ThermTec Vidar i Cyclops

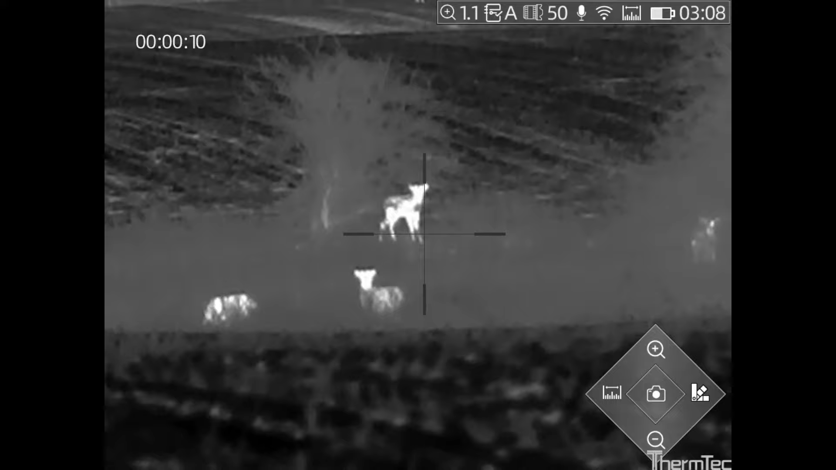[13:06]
No i ostatnią taką wisienką na torcie jest monookular termowizyjny.